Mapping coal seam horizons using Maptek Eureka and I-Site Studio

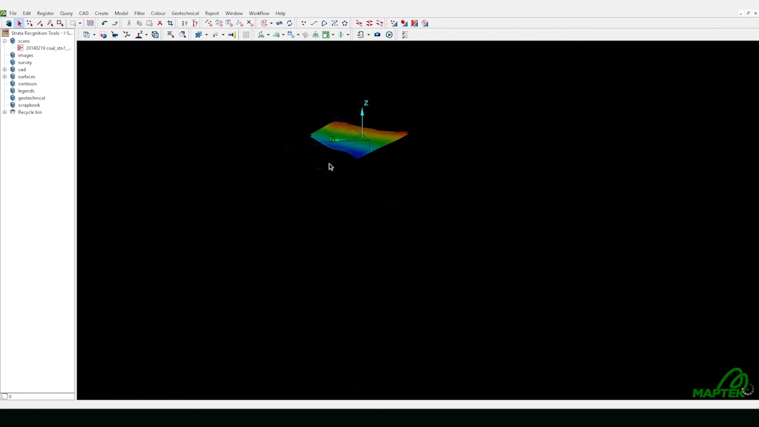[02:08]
Compare drill hole data against 3D scans to model seam.
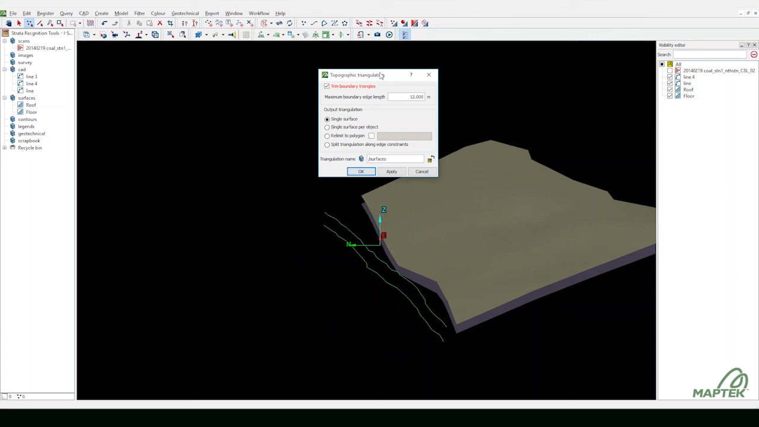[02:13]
Extend the surface to the scan to accurately map the model. Color the seam by thickness and view it as a histogram.
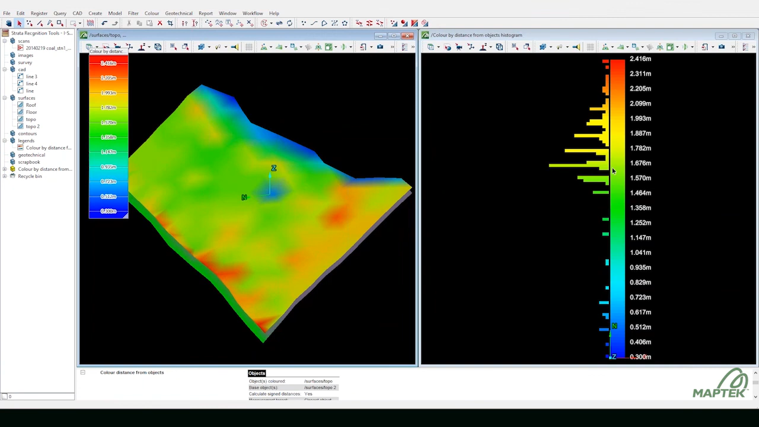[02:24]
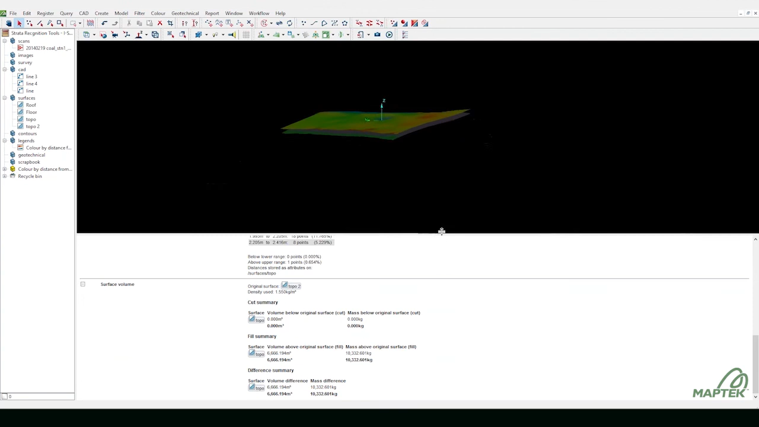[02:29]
Calculate and display seam volume and mass.